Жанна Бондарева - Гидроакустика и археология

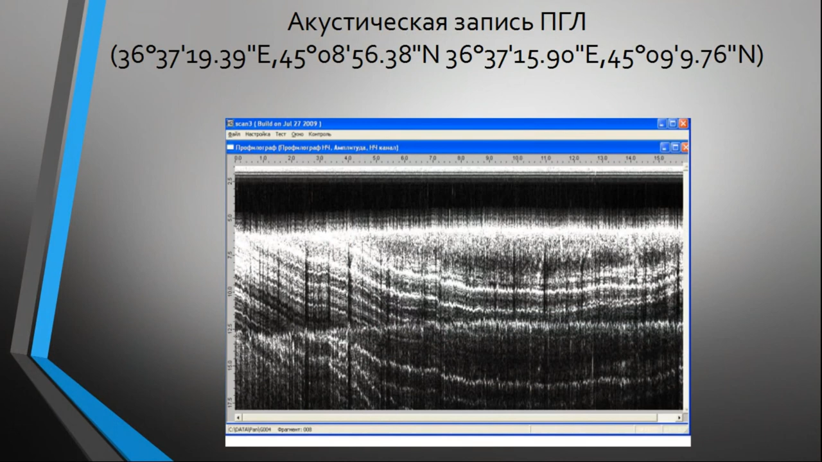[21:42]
в том месте, где мы надеялись найти город, мы обнаружили вот такой карман. Видите, проседает в бурюк.
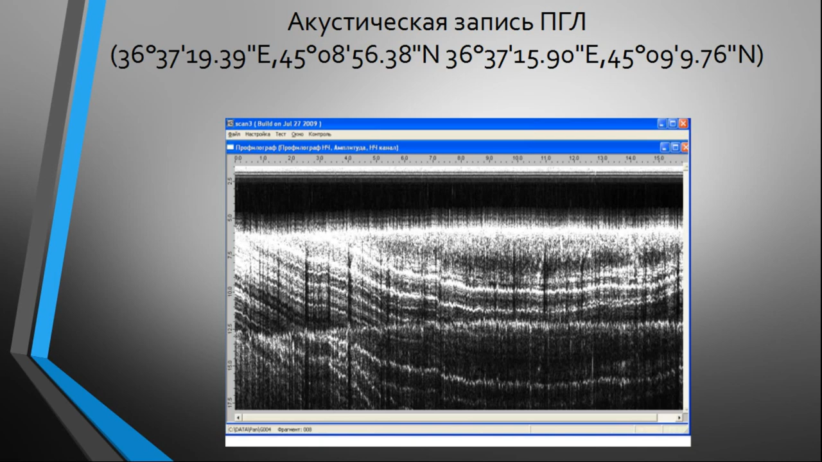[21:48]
Это говорит о том, что вероятнее всего здесь раньше проходила река и это ее условие.
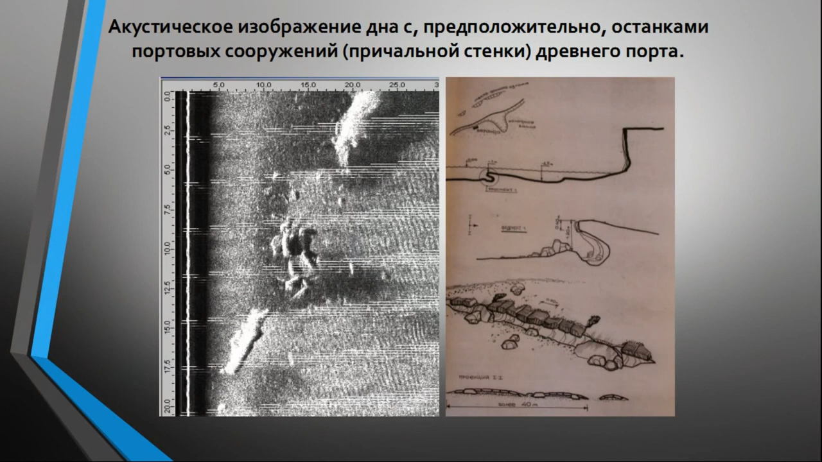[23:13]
акустическое изображение разрушенного порта и зарисовки, которые были сделаны после погружения в это место аквалангуста.